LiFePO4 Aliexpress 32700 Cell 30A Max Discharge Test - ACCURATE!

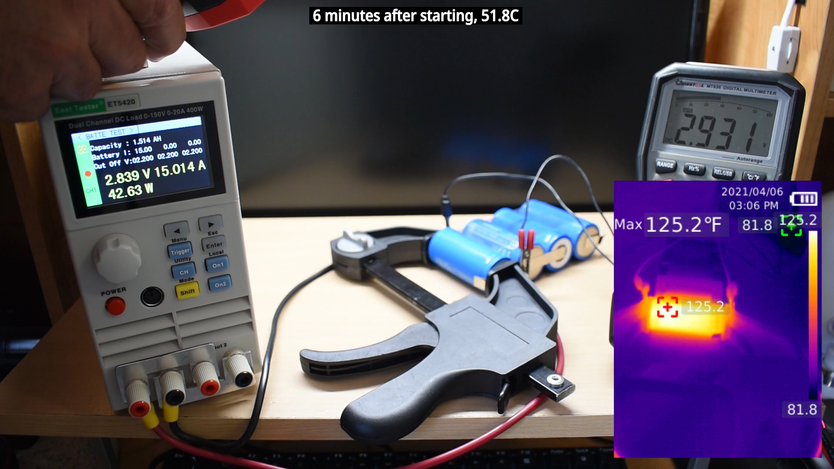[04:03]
On screen: max 125.2°F
Temperature of the cell is increasing.
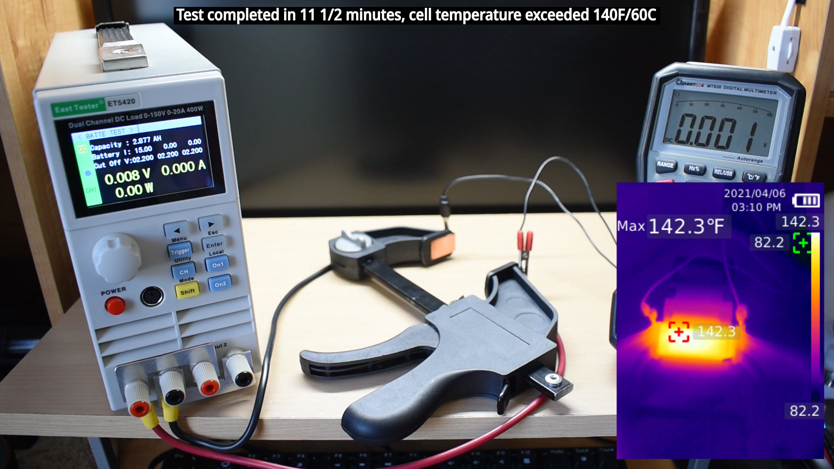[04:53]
On screen: max 142.3°F
And you can see right over here, 2877 for channel 1, that's the amp hour capacity.
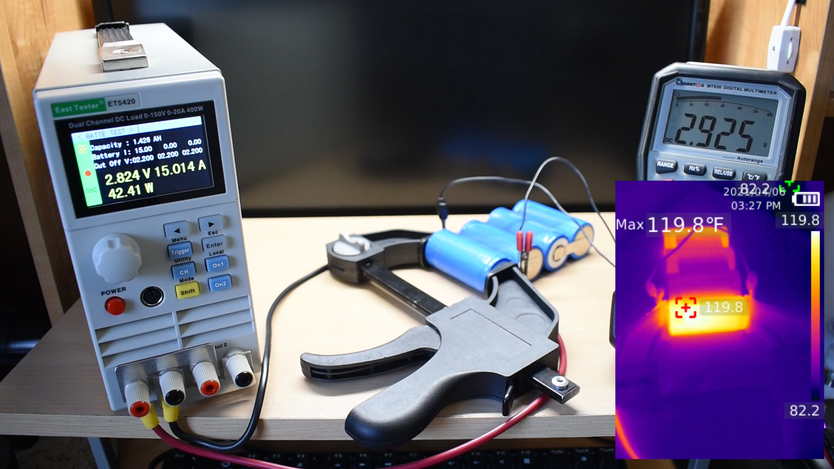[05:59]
On screen: max 119.8°F
And you can see the temperature of the wire, it's very warm.
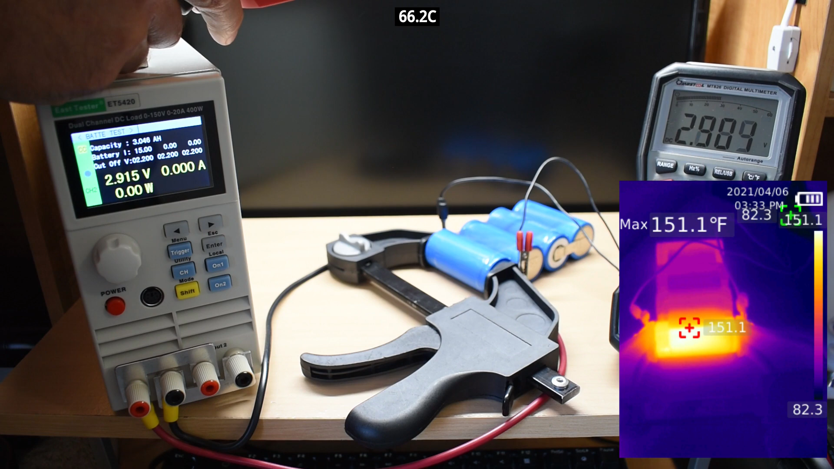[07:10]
On screen: max 151.1°F
Yeah, this exceeded. This is at 151. I would suggest not discharging these at the 30 amp constant current level.